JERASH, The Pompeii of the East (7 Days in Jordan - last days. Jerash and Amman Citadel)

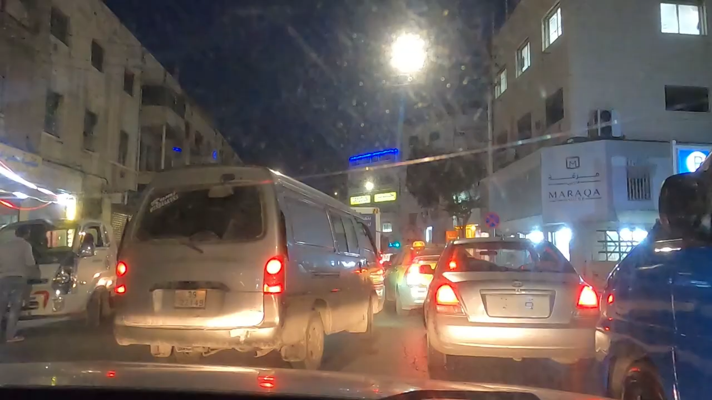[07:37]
Amman has so much traffic that parking is extremely difficult, and most of the time,